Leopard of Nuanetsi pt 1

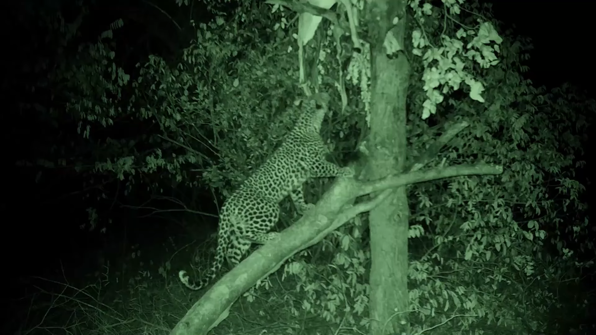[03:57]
It looks like a young male, so yeah, we're gonna put up a fresh impala, hang a little bit higher, so